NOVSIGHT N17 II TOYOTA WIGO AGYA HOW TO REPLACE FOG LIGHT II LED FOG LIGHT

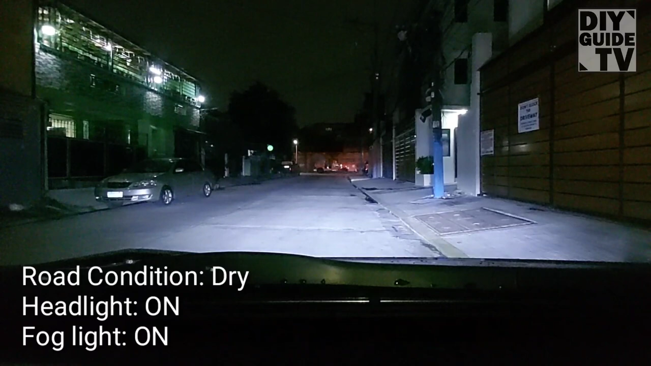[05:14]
So kung may kita nyo guys, in reality, sakto lang sya guys, konting-konti lang talaga yung inalakas nung liwanag niya versus sa halogen valve nung 55W.
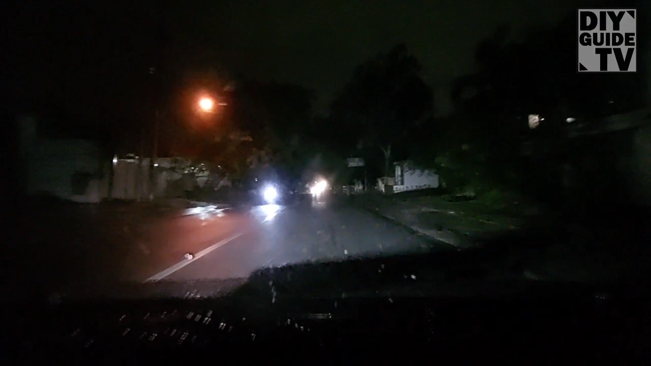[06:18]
So dito naman guys, asphalt, madilim, hitim yung balsada. Negative comment ko lang, ang hirap makakita sa ganitong condition. Pag light lang din yung naka-on guys. So yan guys, thank you so much for watching.